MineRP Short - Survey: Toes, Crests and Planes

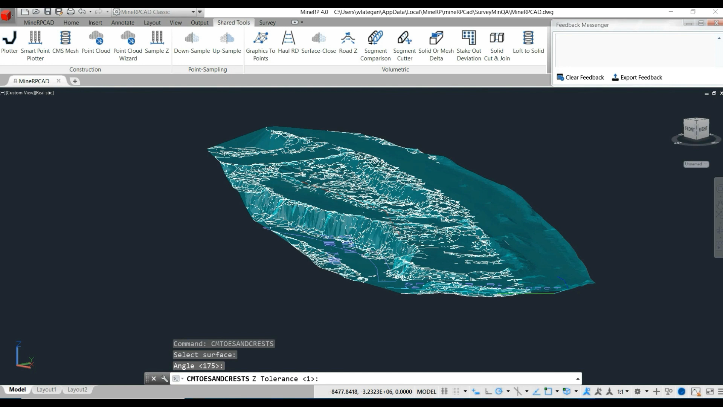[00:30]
In particular, they can be used to verify that the pit and face slopes meet safety specifications. MyNRP developed a method determining these on the fly. In this example, the complete scan of a pit is used. The command is typed in Explorer, and the result is calculated based on an algorithm.
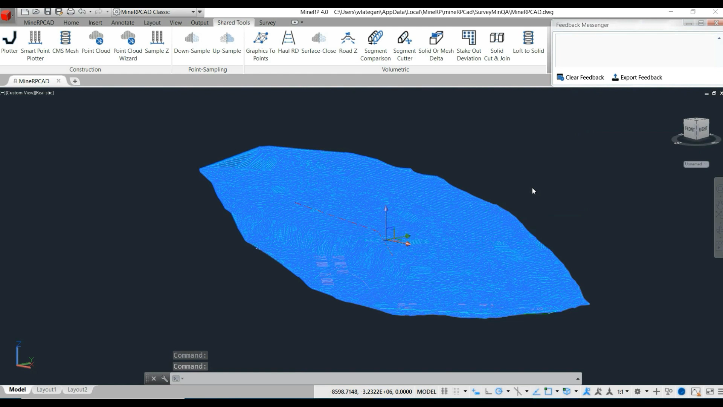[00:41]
On the screen, the process can be monitored. Toes and crests are identified and indicated in white. For this example, the user isolated an area of interest.
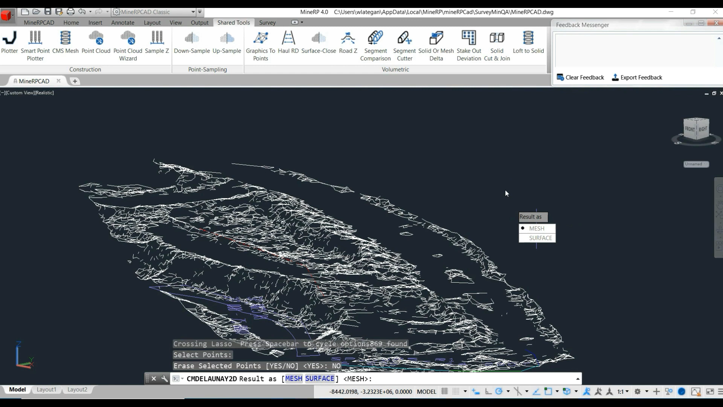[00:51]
This is the actual berm on the hall road. But any area can be isolated and used at preference.
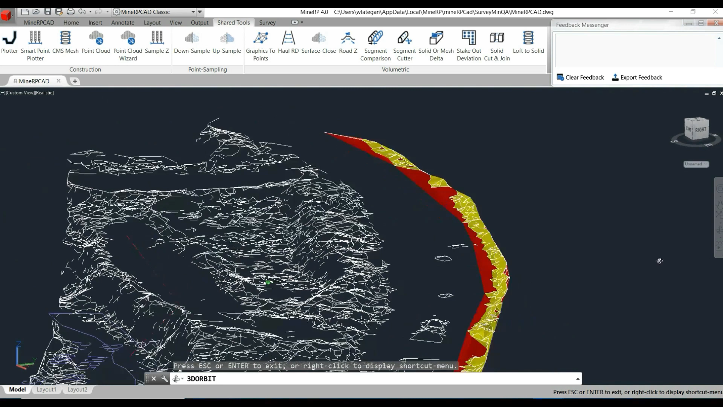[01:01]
Once the results are obtained, it can be compared to the plan or gradient.